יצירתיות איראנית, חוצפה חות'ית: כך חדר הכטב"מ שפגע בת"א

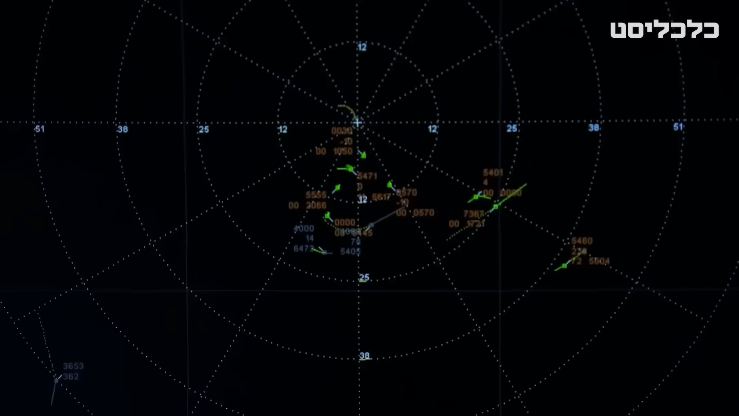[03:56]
כדי שמי שיסרוק לכיוון ויקלוט החזר חלש יחשוב שזו ספינה או מלאת ציור ימי ולא מתקפה תימנית.
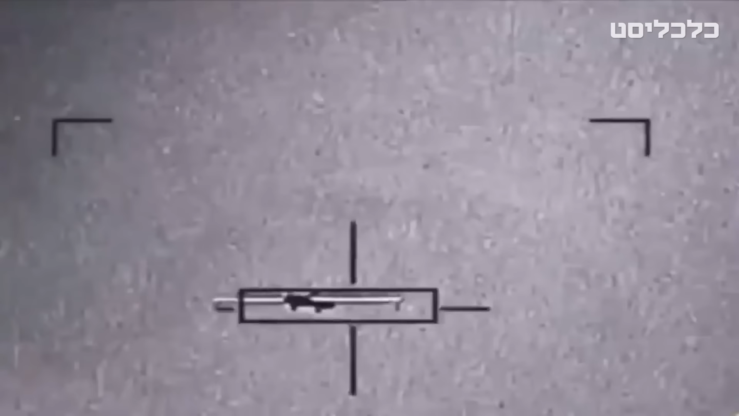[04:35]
וכשזוהתה תנועה קלושה באוויר, לא טופלה כניסיון חדירה בגלל טעות אנוש.